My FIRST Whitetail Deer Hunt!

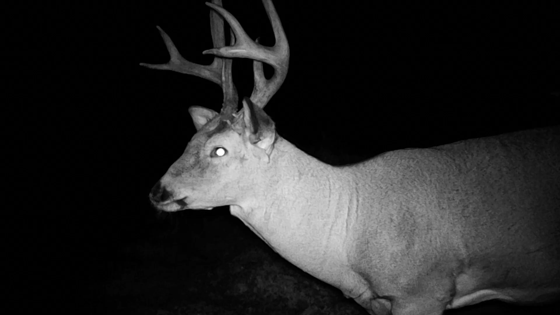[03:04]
That is the one we're after but I'm not fussy. This is my first time whitetail hunting.